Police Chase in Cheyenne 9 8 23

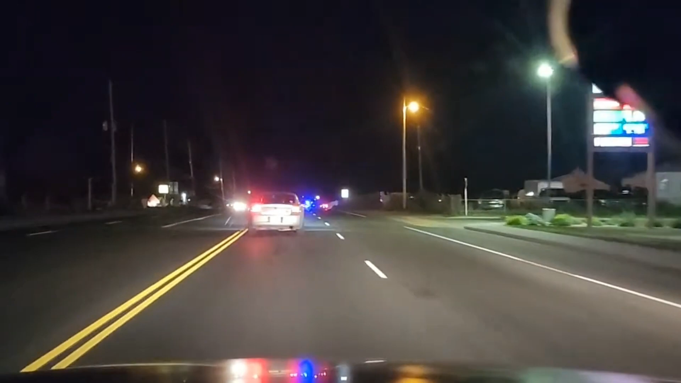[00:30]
We are right on the back end of this, guys. Still southbound, we're in the right lane, speed's at 65, traffic's white. US, we made a call, anyway, let's have to chase, there's a cell phone on, jump freely now.
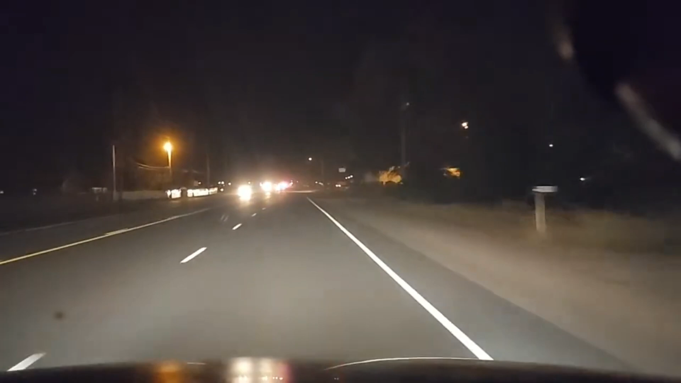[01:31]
I gotta roll up my windows. I gotta do this. I gotta ride them. I gotta climb up my windows. This guy is driving us. He's passing mile marker 6, speed's at 60. Dispatch Route 38, I'm not in pursuit, I'm just following behind.